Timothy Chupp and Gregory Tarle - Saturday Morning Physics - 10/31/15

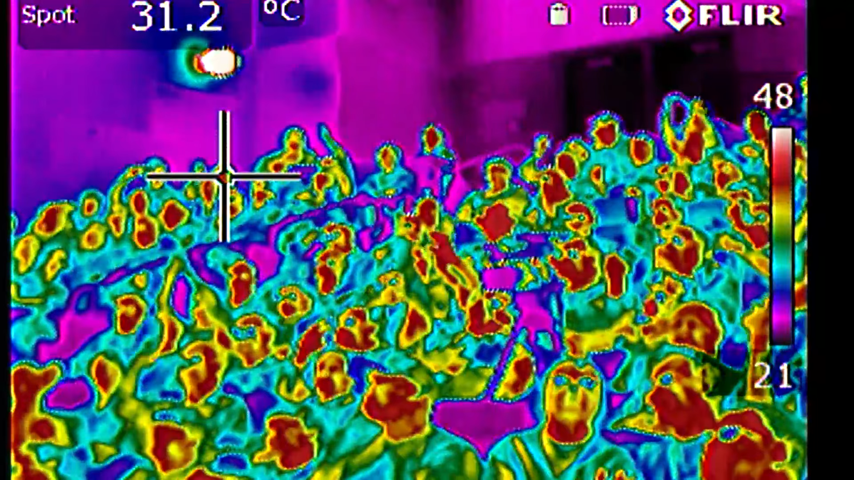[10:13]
On screen: spot 31.2°C
This is an infrared camera, and you are generating electromagnetic energy, which is an electromagnetic wave, but it's in the infrared part of the spectrum.
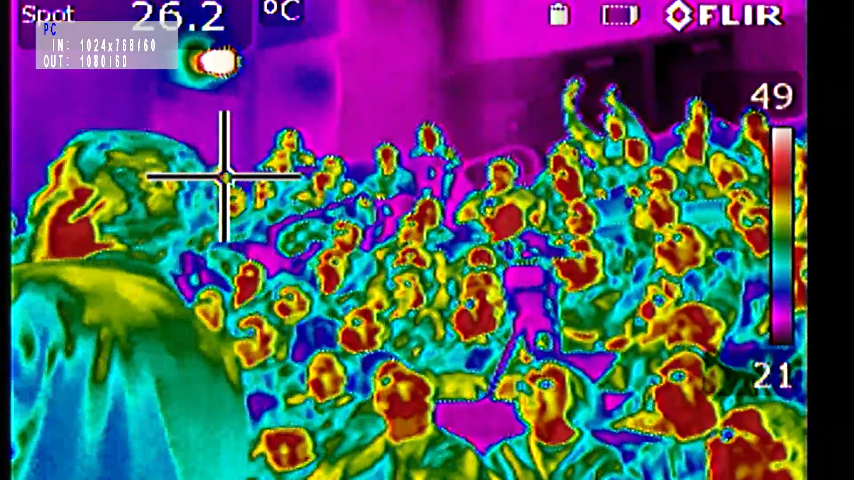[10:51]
On screen: spot 26.2°C
Okay, open your mouths so you can see the warmth. Big as you can.